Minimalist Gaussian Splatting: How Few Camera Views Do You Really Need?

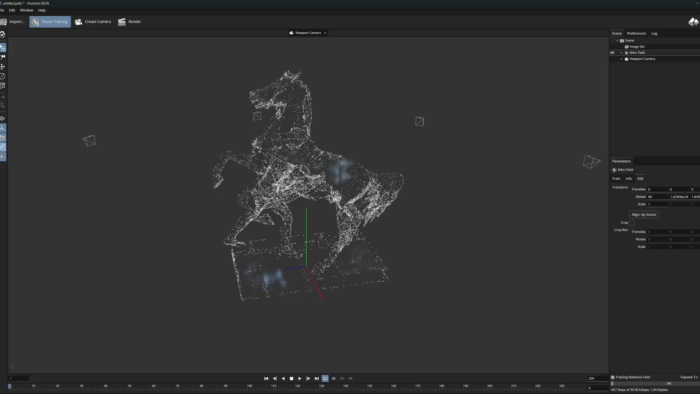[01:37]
basic structure of Gaussian models and
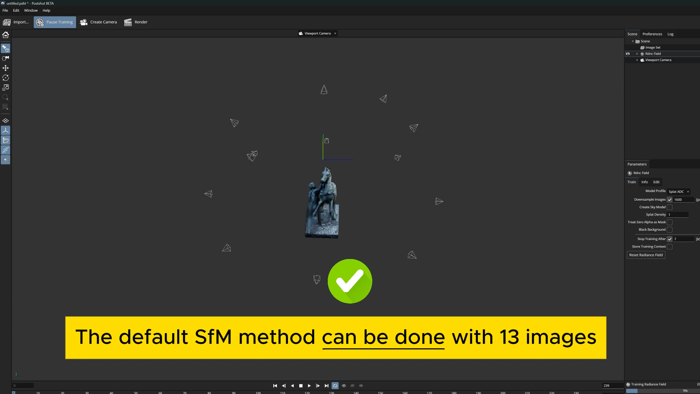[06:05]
Although now it is starting to become clear that certain angles no longer work and the position of the Gaussians are starting to unravel.
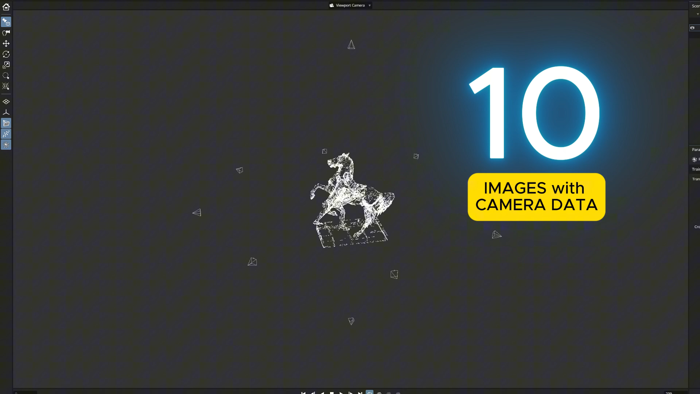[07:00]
8 horizontal level angles and those 2 vertical angles from the top and the bottom.
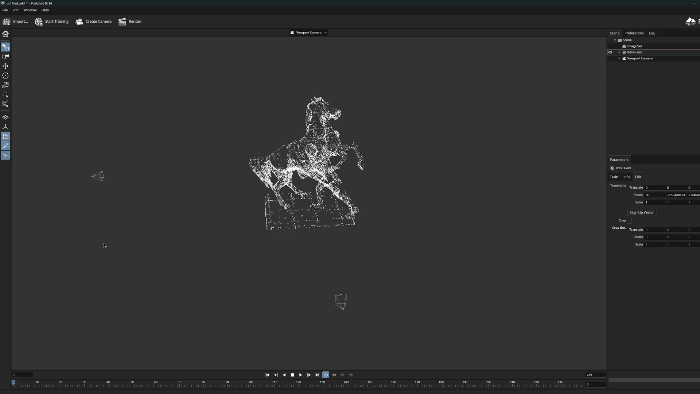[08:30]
But then, what happens if we go below this and reduce this image to only two? Now we only have the right view and the back view.
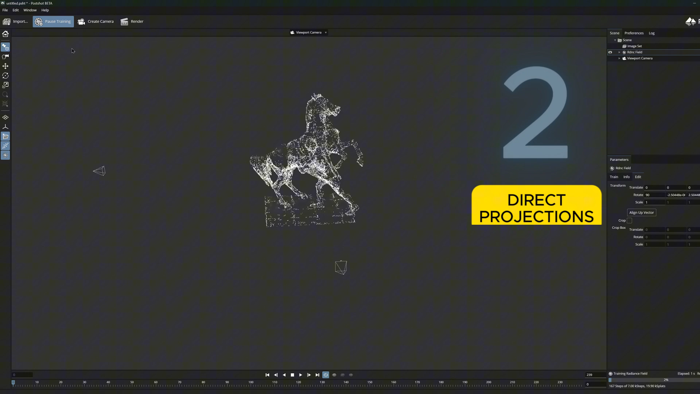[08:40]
And as we can see,
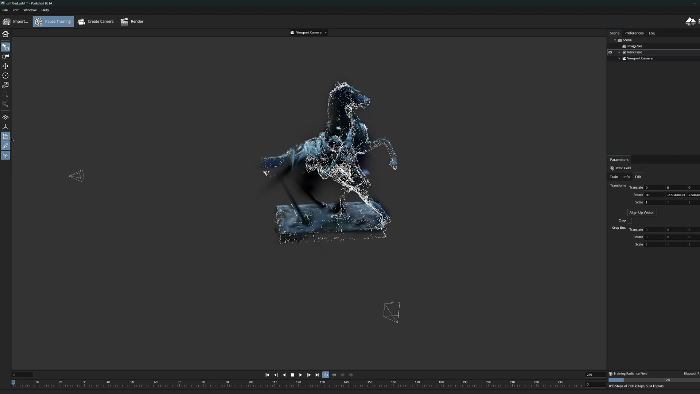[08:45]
the Gaussians no longer have much information about how they should be in 3D space.
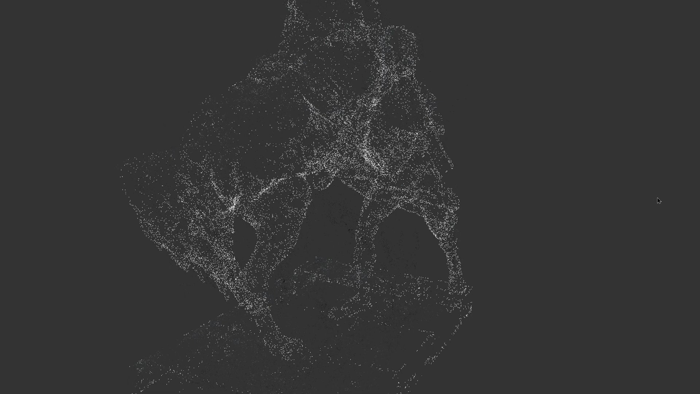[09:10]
It does not tell the necessary location for the splatting process and
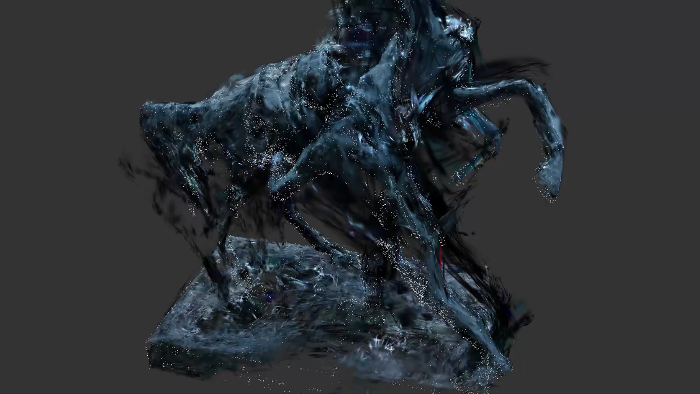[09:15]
it does not control the position of the Gaussian in the 3D space,
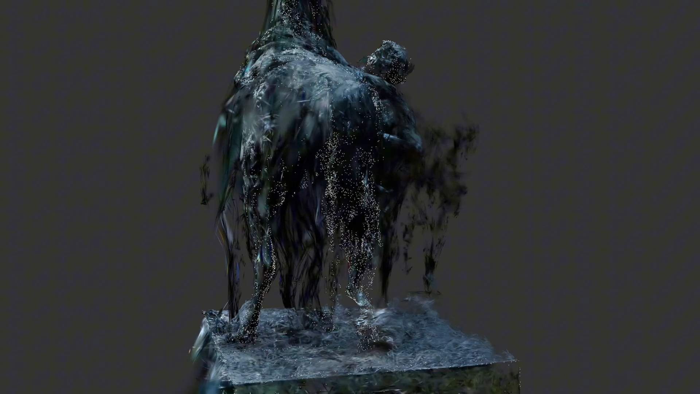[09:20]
at least on this stage, at least on this stage, and with so few images.